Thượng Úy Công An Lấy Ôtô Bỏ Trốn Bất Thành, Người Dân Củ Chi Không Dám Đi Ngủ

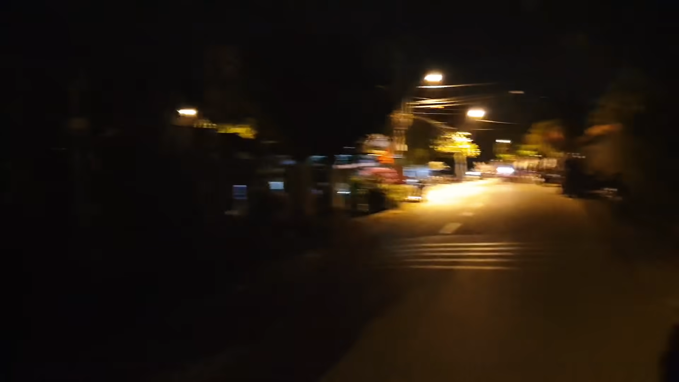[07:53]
Còn phía sau những căn nhà này á, đó là một cái vườn cây ăn trái và cũng như kênh rạch chằng chịt các bạn. Đây là điều kiện thuận lợi lý tưởng để cho nghi phạm ẩn náu và có thể có nước uống và không có bị đói khát gì các bạn. Đây, bây giờ mọi người đang tập trung rất là đông nè.